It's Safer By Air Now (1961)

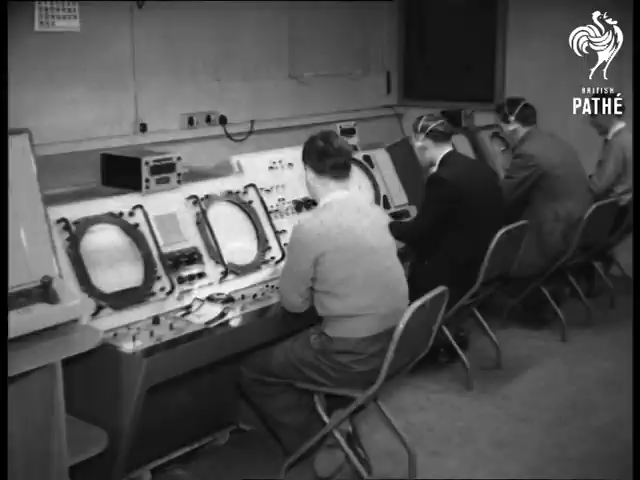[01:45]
The radar screen with the South East England outline shows that the air lanes are getting like the roads, with an extra dimension to complicate the danger.